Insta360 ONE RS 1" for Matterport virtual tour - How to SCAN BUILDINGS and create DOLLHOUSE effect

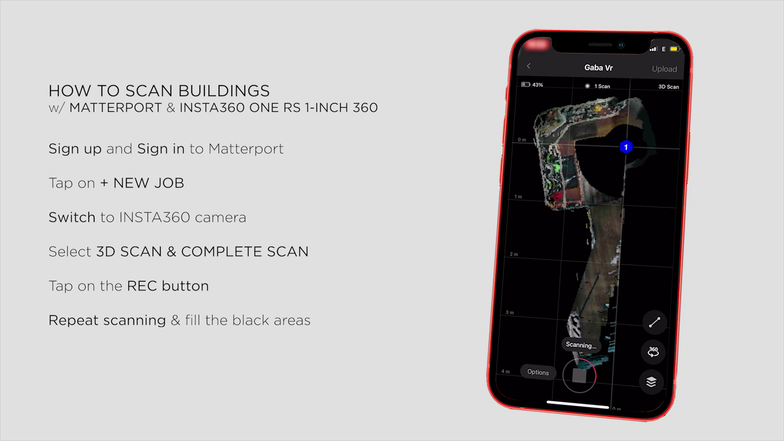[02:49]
After each step, the app will process the image and try to match the photos to align perfectly.
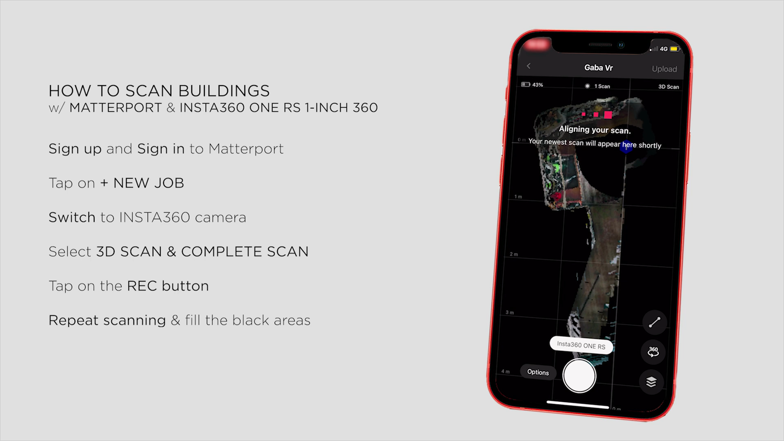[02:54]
And as I go through the entire house, I can see the virtual model growing from scan to scan.
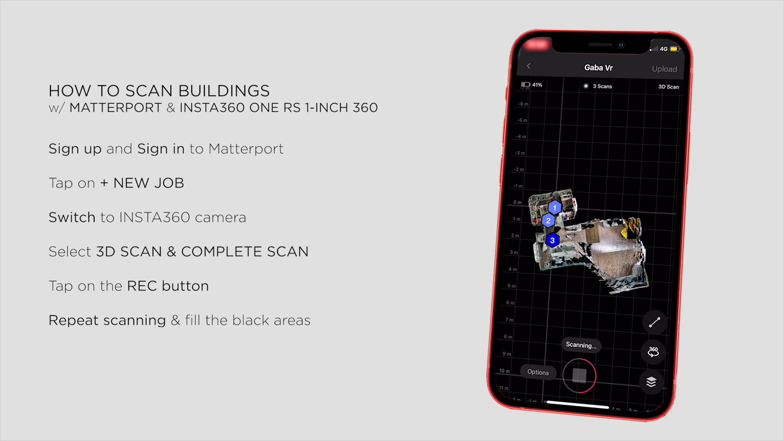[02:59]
It's quite a fast shooting process, and I can scan a house within 50 minutes or faster.
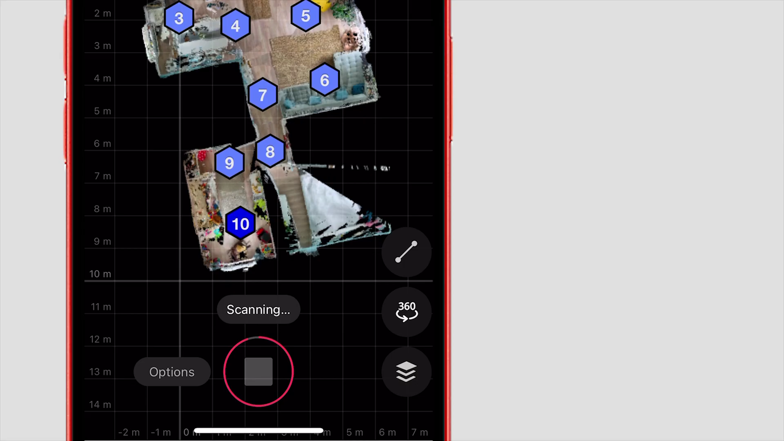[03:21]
The whole process is quite straightforward.
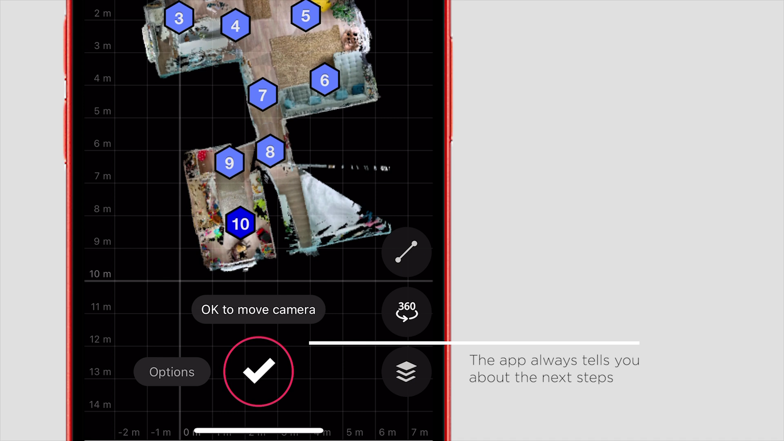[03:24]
The app will always tell you the next steps, whether you're good to go to the next position and start scanning again.
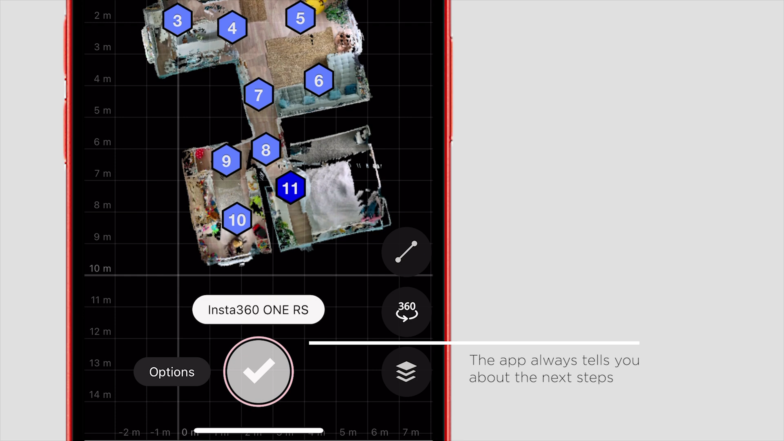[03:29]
And it's quite smart too. It can easily recognize the different rooms, and the virtual model is building very nicely.
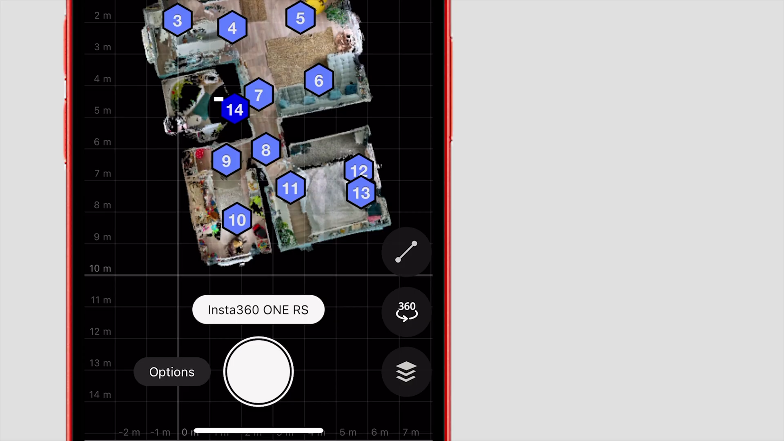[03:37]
The point is to reduce the black areas,
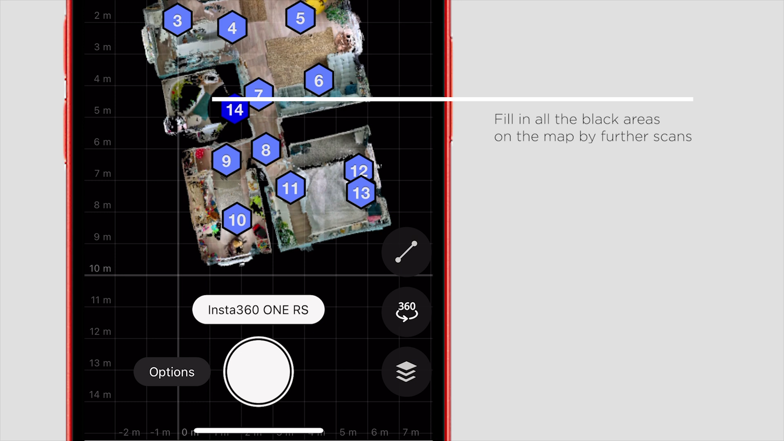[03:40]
so I just need to move the camera like this, making sure that finally everything will be covered. And if you see any errors, of course you can delete the scans one by one.
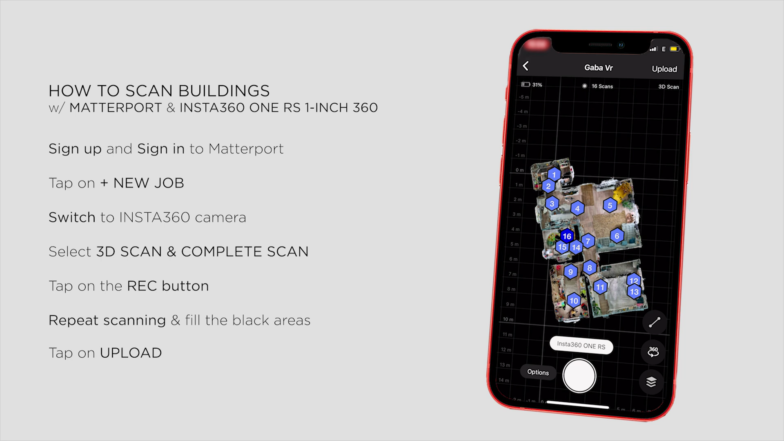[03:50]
When you're done, just tap on Upload, then you'll get a warning message about further editing. It's recommended to mark all the windows and mirrors for the best quality. So it's for spending a couple of minutes with these two.
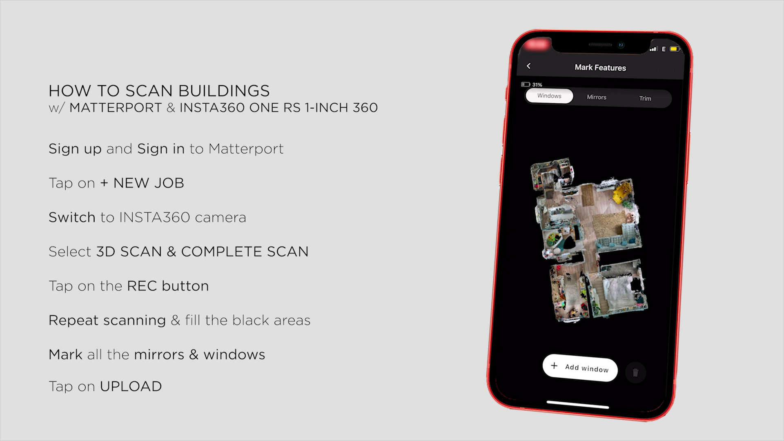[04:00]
You can simply select windows or mirrors and put them on the model. Make sure that the arrow always points in the right direction, and that's all. Zoom in a little bit if needed, and go through all the glass surfaces.
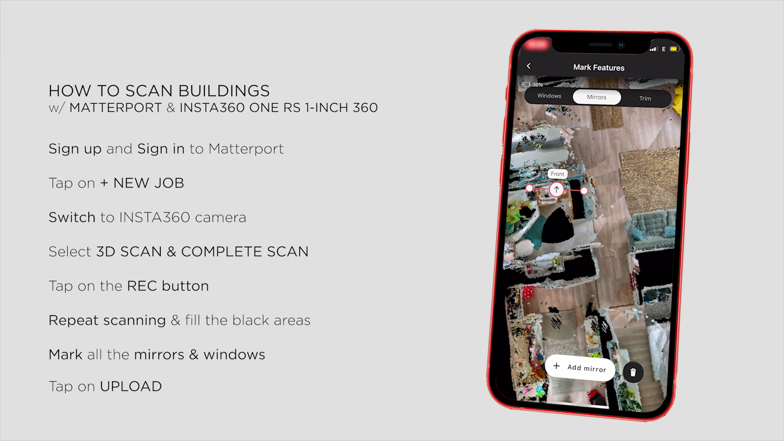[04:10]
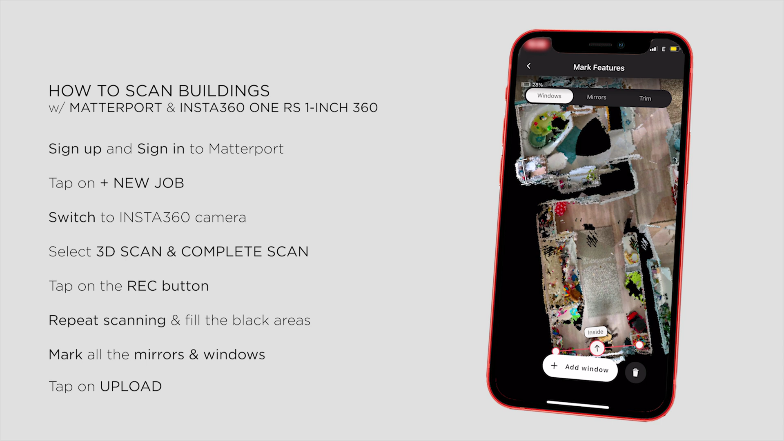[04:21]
On the final preview you can see all the scanning points, windows, mirrors, the total number of scans, and of course the shooting mode,
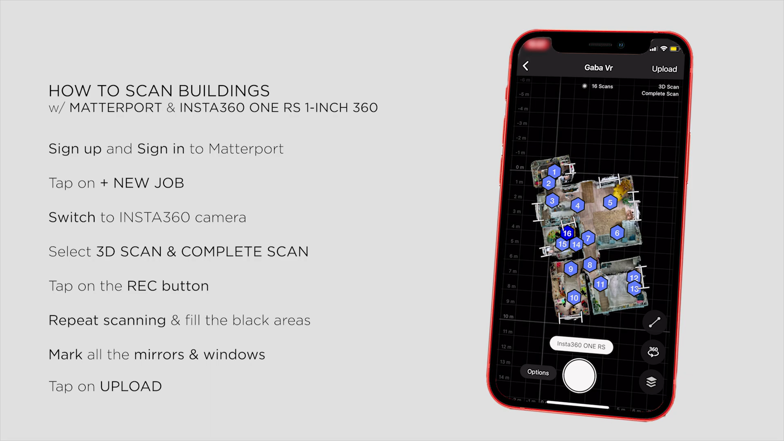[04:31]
which is 3D scan and complete scan in this case.
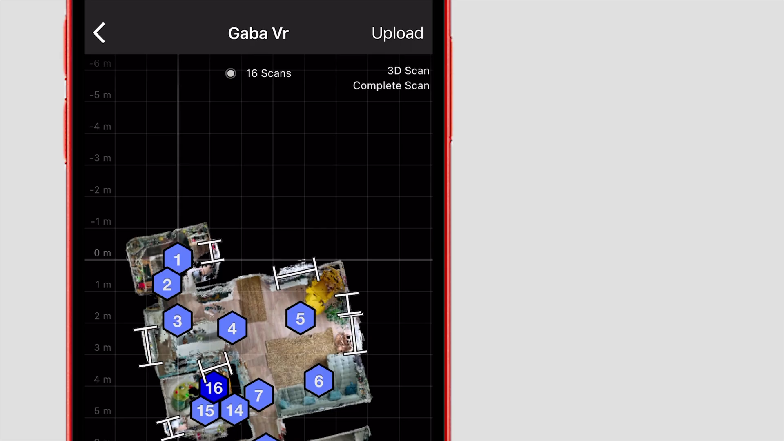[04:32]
Which means the app will build a 3D model using full 360 photos with the floor and ceiling too. Then I tap on Upload.
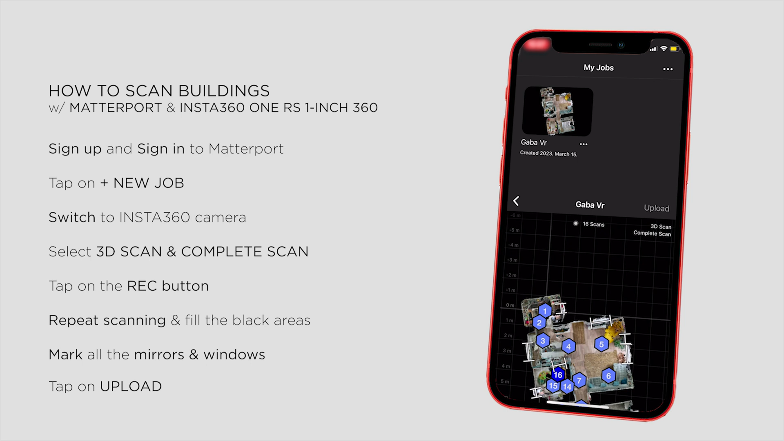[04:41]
Depending on the number of the images it may take for a while, but when it's done, it starts processing.